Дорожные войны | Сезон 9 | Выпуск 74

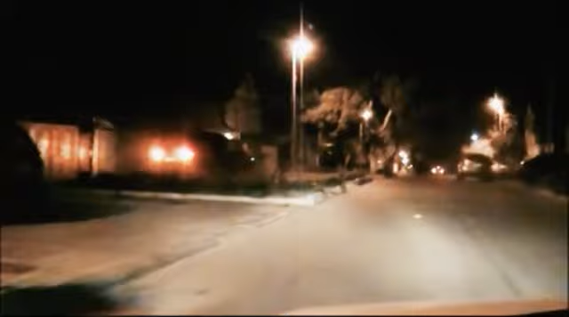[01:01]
Водитель микроавтобуса был настолько пьян, что совершенно не разбирал,
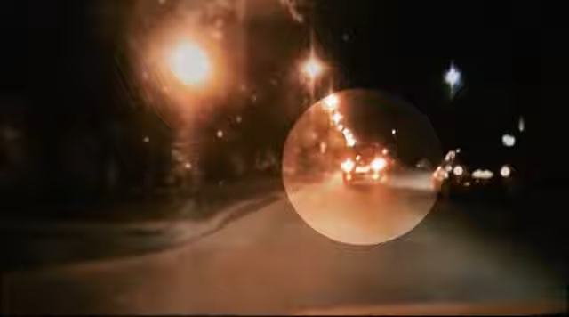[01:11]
куда едет В таком состоянии он пытался скрыться от полиции и протаранил несколько автомобилей Это произошло в городе Анапе в Краснодарском крае
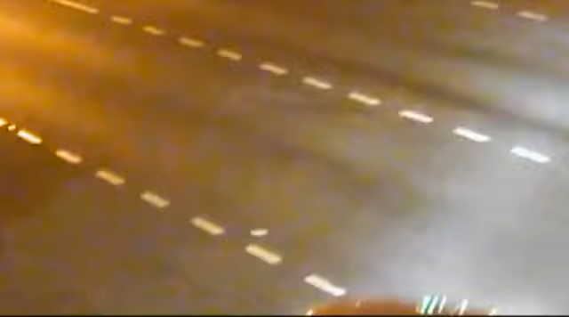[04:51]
В этот момент на перерез ему мчится иномарка Взрыв
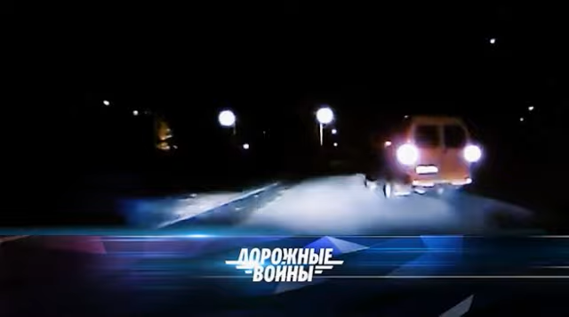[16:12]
выявляйте в вторую сторону Нарушителя остановило дерево Как на ладони
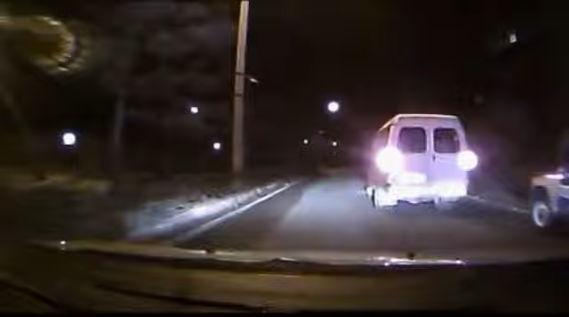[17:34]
На очередном вираже Газель буквально протаранила попутный УАЗик ППС Полицейским пришлось уйти на обочину, чтобы избежать удара Неожиданно маршрутка стала тормозить И беглец резко свернул с дороги Машину остановило столкновение с деревом Задержать нарушителя помог подоспевший автоэкипаж Патрульно-постовой службы Газель выскочила прямо на детскую площадку К счастью,
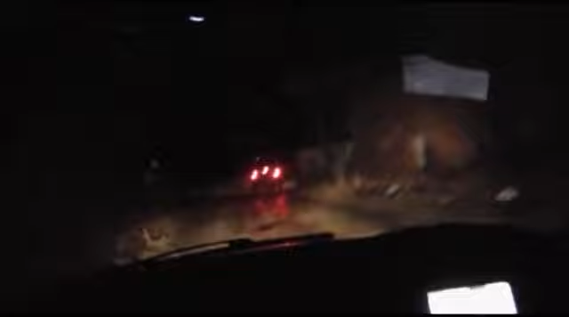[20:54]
За рулем кроссовера «Хонда» был явно нетрезвый водитель Он уезжал от инспекторов ДПС Кирова по бездорожью Надеясь, что те застрянут А получилось,
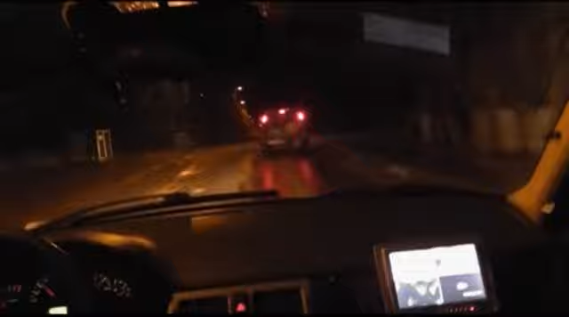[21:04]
что заехал в тупик Сзади его облокировал патрульный автомобиль